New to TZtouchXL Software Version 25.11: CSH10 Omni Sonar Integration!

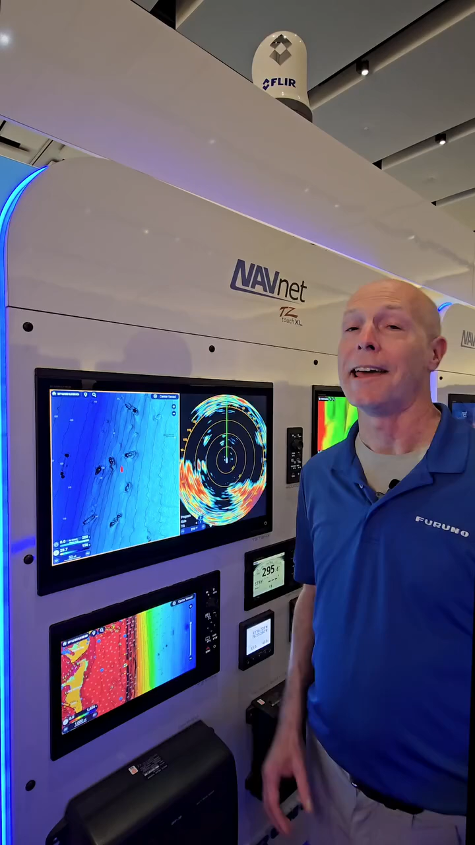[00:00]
Hey guys, Tim Moore back here at the Miami Boat Show 2025, talking about some more version 25 features for Fruner's TZ Touch XL. Like I said earlier, we have a bunch of new features, but one of the coolest things is last year at the Fort Lauderdale Boat Show, we introduced our new Omni Sonar, the CSH-10. Well, now for version 25 in the XL, we have full control of that CSH-10 right from the TZ Touch XL display.
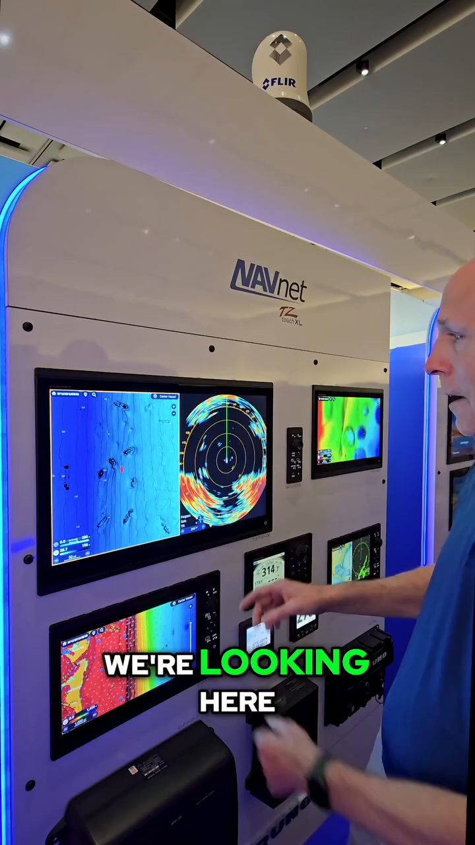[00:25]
As you see, we're looking here, we have a chart plotter on the left, we have our CSH-10 on the right.
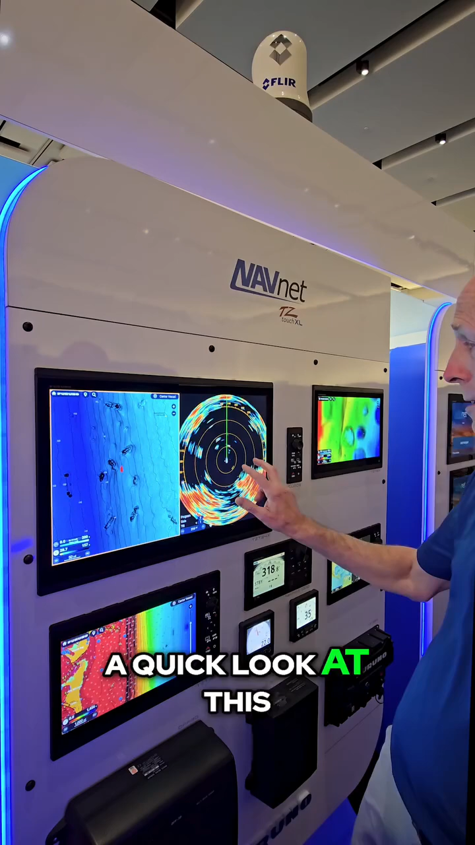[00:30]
We want to take a quick look at this, simply double tap the screen, boom, full screen Sonar.
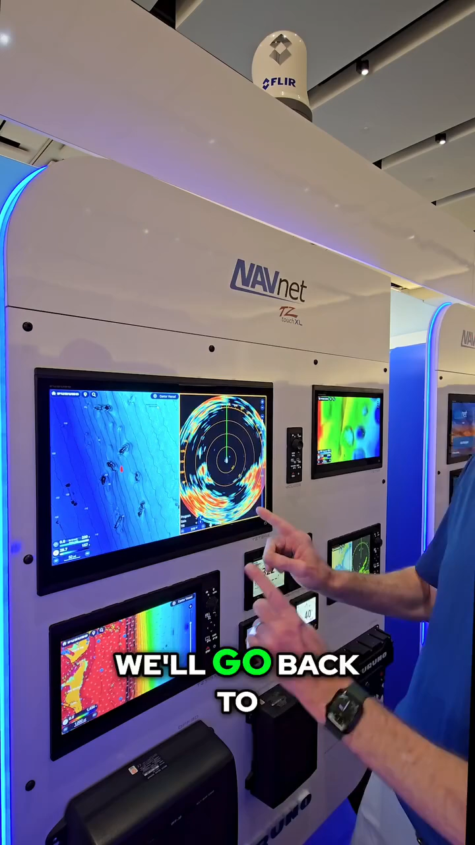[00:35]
Tap it again, we'll go back to the chart plotter. But the reason I went back to that chart plotter is because we have possibly one of the most amazing features you've ever seen.
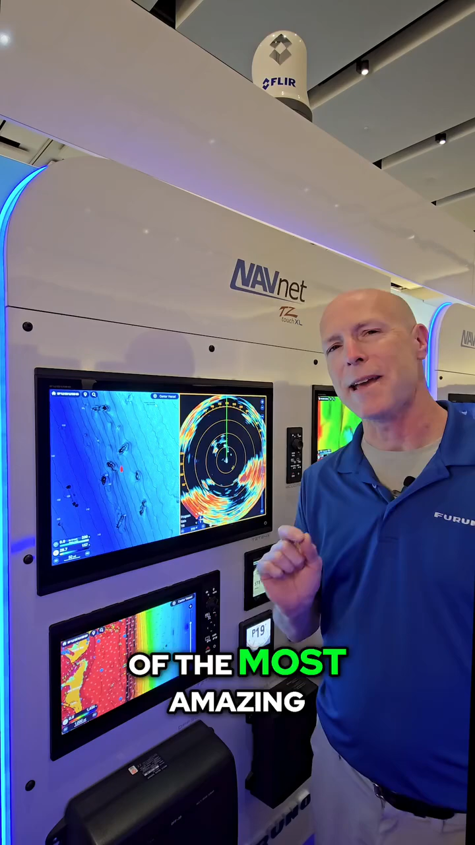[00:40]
Let's swipe up from the bottom, we're going to go to overlays.
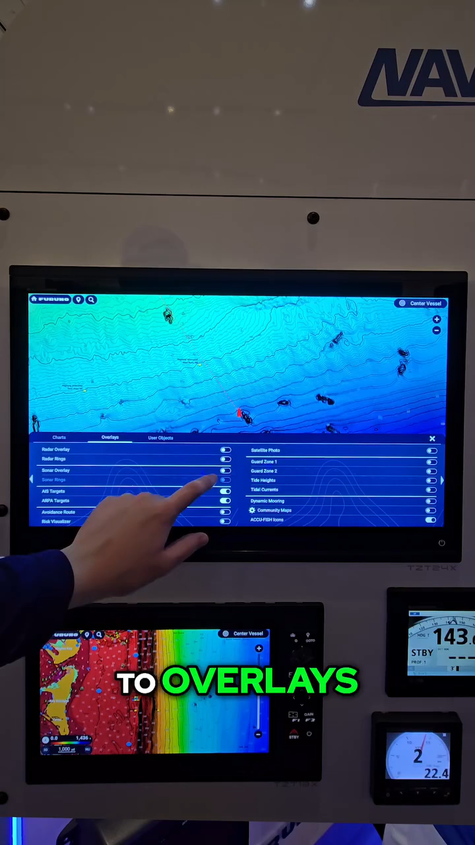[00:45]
We now have Sonar Chart Overlay, an industry first,
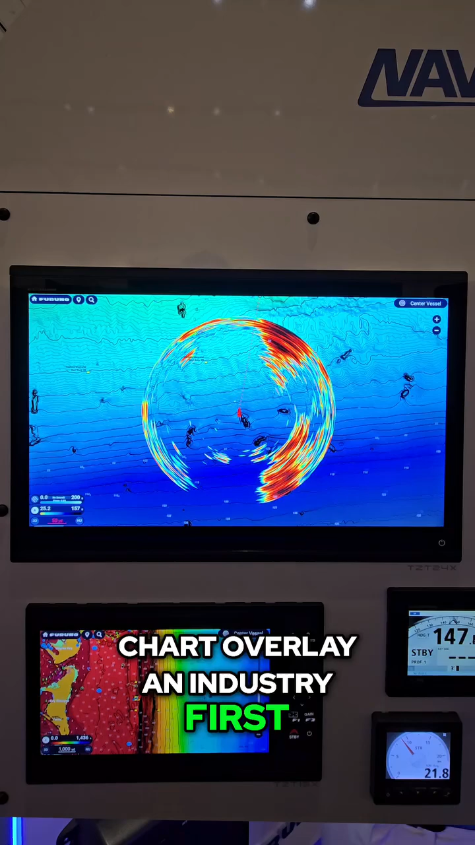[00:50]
I don't believe it's ever been done before, and it's pretty amazing on the TZ Touch XL.
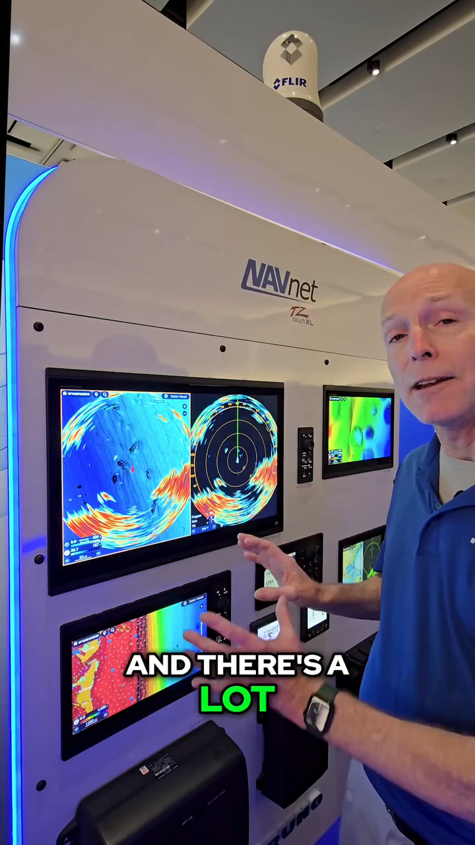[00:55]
And there's a lot of new features in controlling between the interface between the TZ Touch XL and the CSH-10.
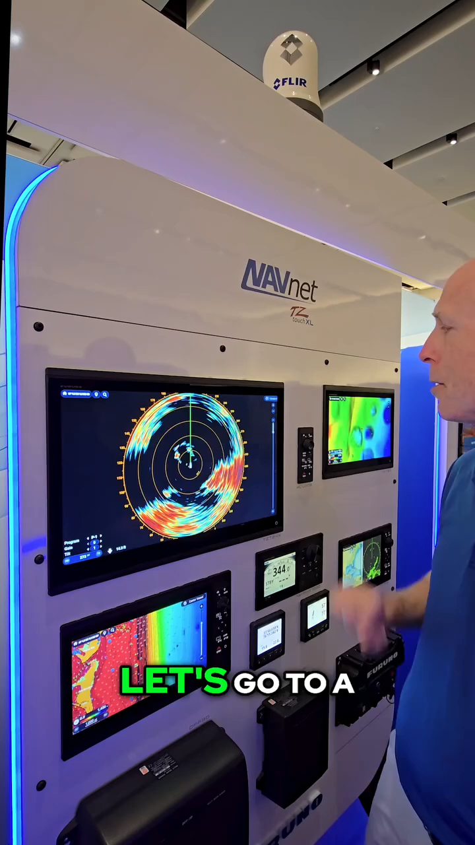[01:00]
Let's go to a full screen Sonar. If we look on the screen, we can adjust our program settings. So say, for instance, it has 10 program settings, P1 through P10.
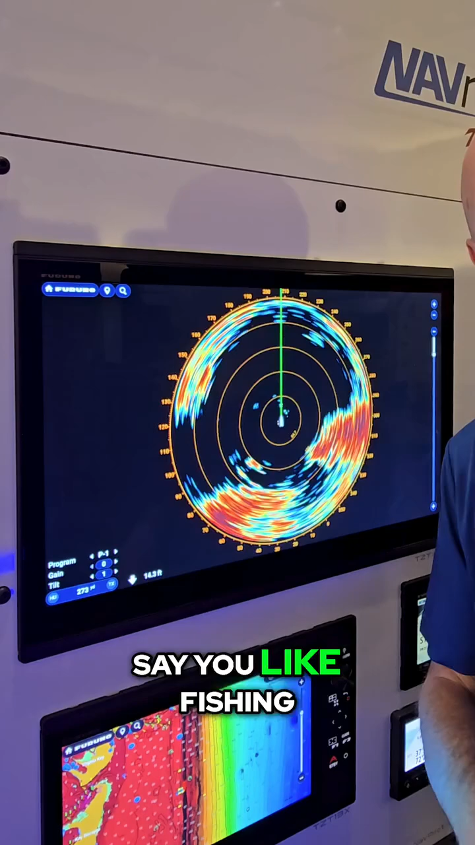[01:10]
Say you like fishing one way with the Sonar, but your buddy likes fishing another, you can simply change that right here by touching the P button.
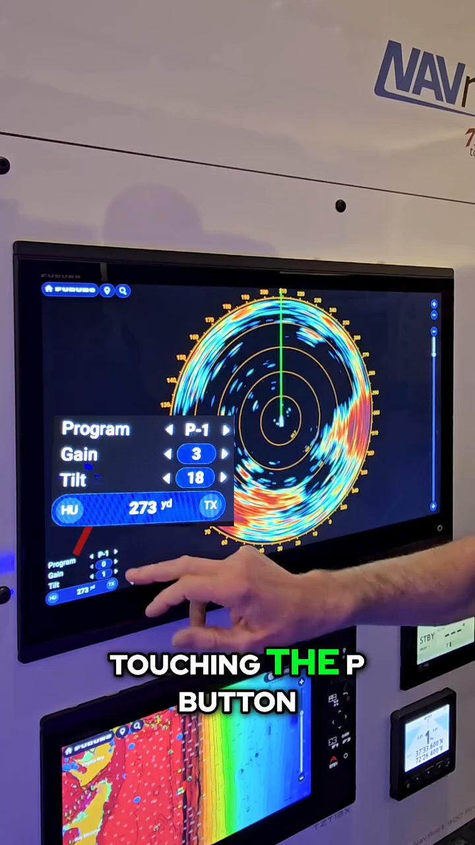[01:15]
We can adjust gain, you see, right here on the side of the screen.
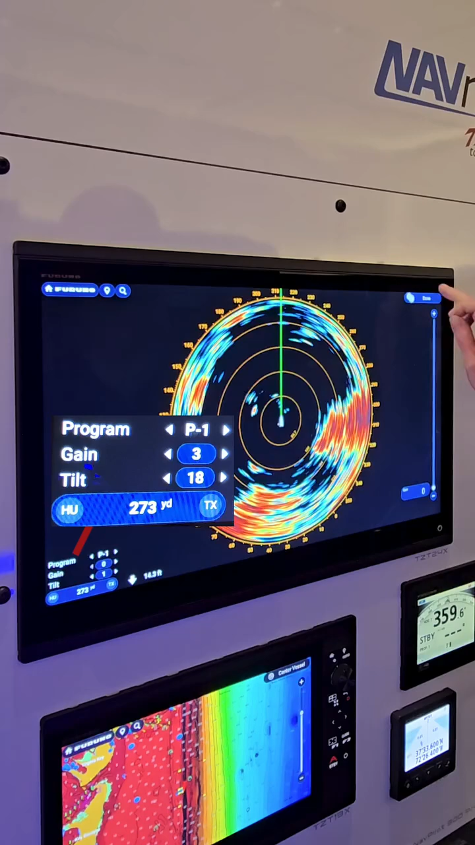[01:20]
We can slide the gain up or down, and same thing with tilt, but we have even more. It doesn't stop there.
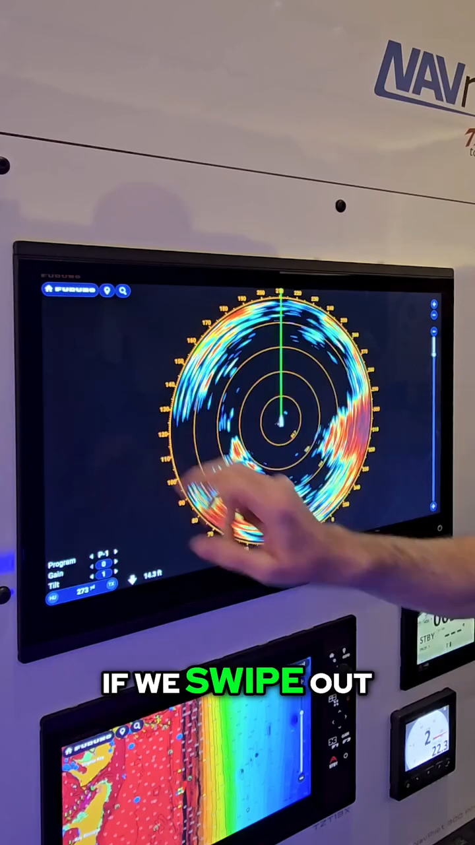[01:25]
If we swipe out our data boxes from the side, we have all of this Sonar control information.
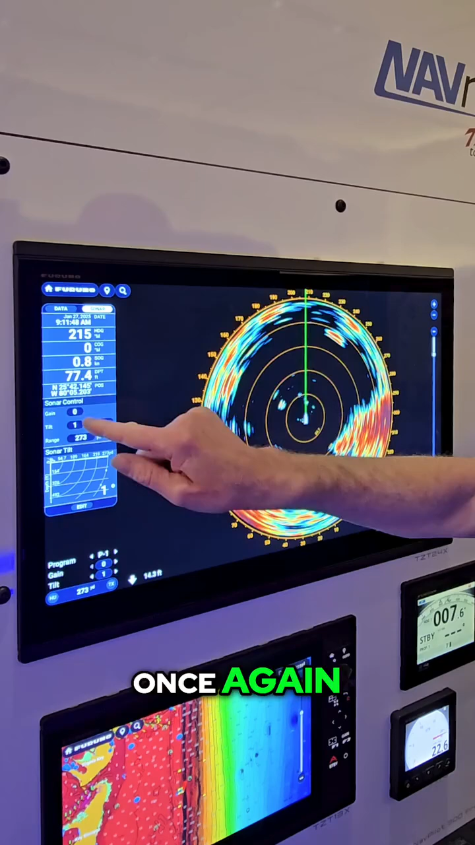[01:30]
Once again, we have gain, we can adjust our tilt, we can adjust our range, and we can even tap here and you see the Sonar tilt setting change. So what we're doing is we're changing the tilt of the transducer for our down angle to see what we actually want to look at.
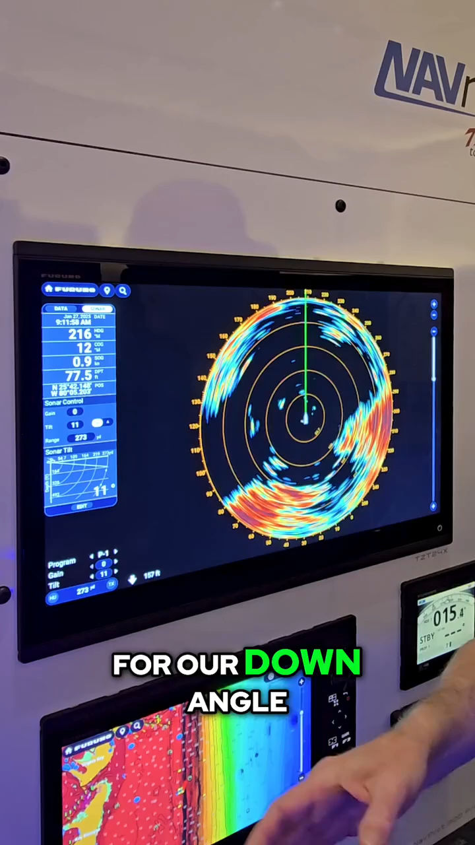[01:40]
So a lot of great CS-H10 features built into the interface of the TZ Touch XL and version 25.
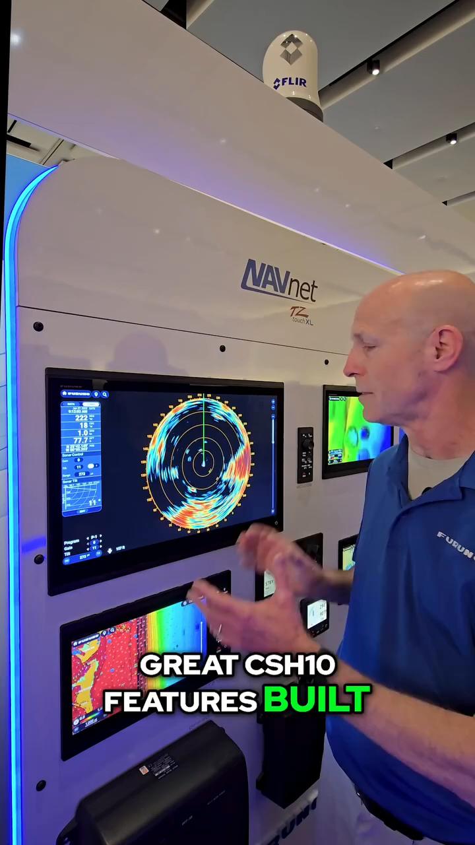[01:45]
You want to see more version 25 software updates?